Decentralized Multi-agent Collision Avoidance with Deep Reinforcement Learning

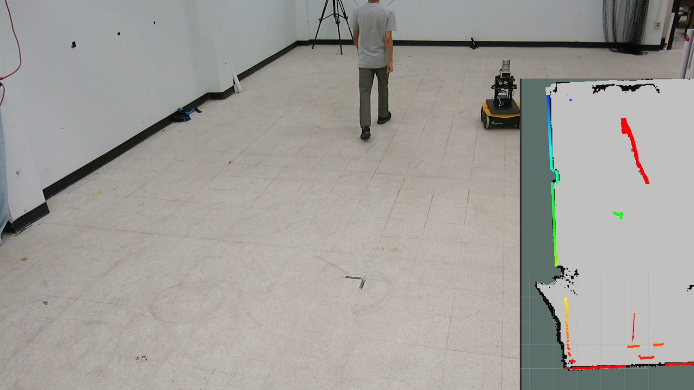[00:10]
Non-communicating collision avoidance is difficult because the other agent's intents are unobservable such as their goals or intended paths. Here we show a robot navigating around a pedestrian. The robot detects the pedestrian with an onboard lidar as seen in the window on the bottom right.